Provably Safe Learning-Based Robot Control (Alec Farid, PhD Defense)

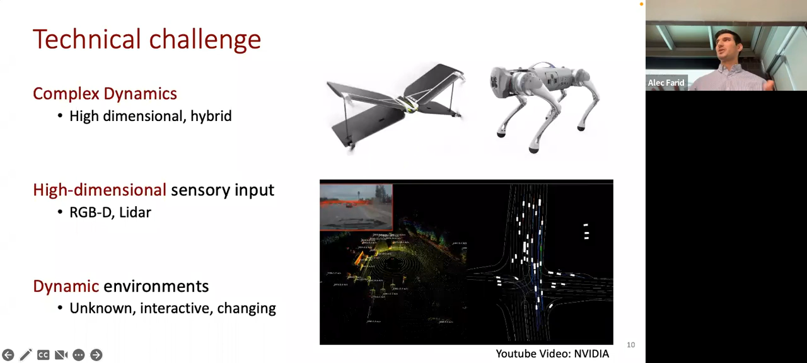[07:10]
So this video is from NVIDIA showing the LiDAR scans and some of the objects that are detected by autonomous car. And we have to keep track of all these objects and still perform safely using these high dimensional sensor inputs. And this is part of the challenge. And so there are two sorts of approaches that my research has taken to sort of address this.